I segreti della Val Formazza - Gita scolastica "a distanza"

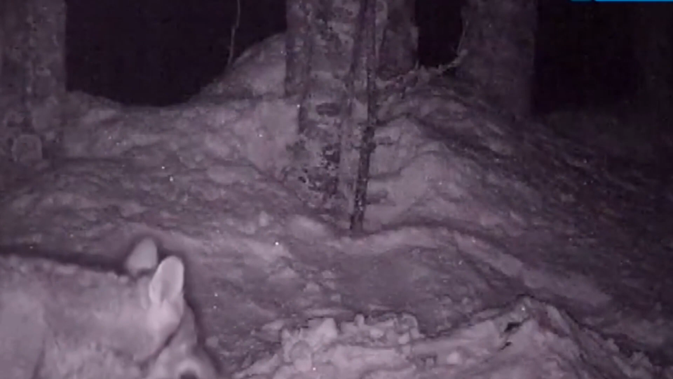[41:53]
Da qualche anno, però, alcuni studiosi, con delle telecamere speciali, alcune telecamere che fanno delle riprese anche di notte, hanno filmato alcuni lupi che si aggiravano nelle nostre valli, in particolare nelle valli dell'Ossola. Insomma, dove ci troviamo proprio adesso? Pensate che qualche giorno prima di Natale un lupo solitario è stato visto vicino a Dornavasso, ma appena visto gli uomini è scappato via, eh?
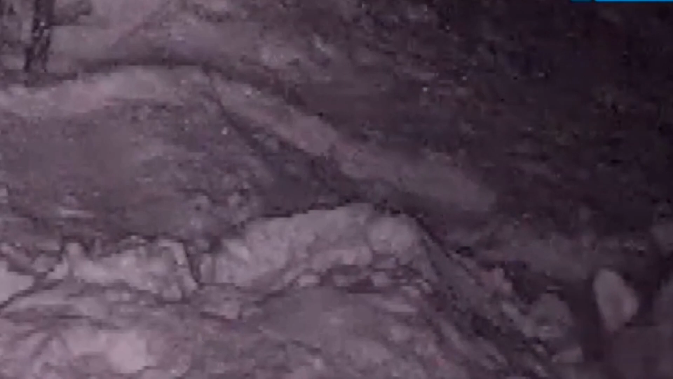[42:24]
Una cosa è sicura, il lupo è un animale affascinante e molto bello. Ma come è fatto questo lupo?